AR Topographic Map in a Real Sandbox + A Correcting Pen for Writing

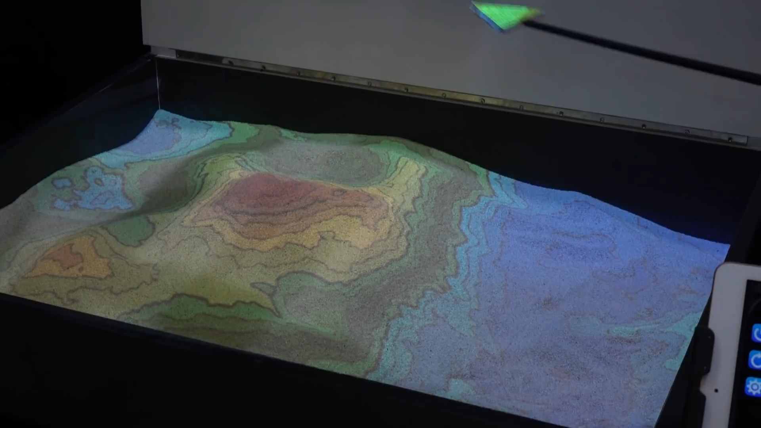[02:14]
But they've also added all these new features and stuff in where you can have things like rain appear. Like, look, look at this rain front moving in.
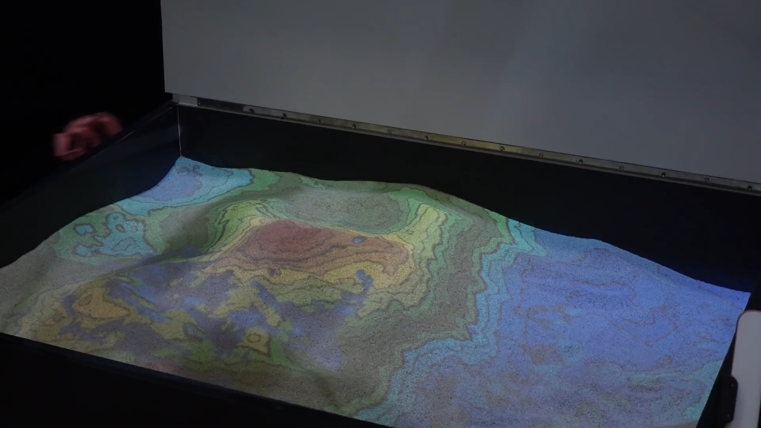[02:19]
Yep. Yep. Really crazy. They can also measure mark from like point A to point B. You can set up two spots on things, and it will show you like through that way and stuff.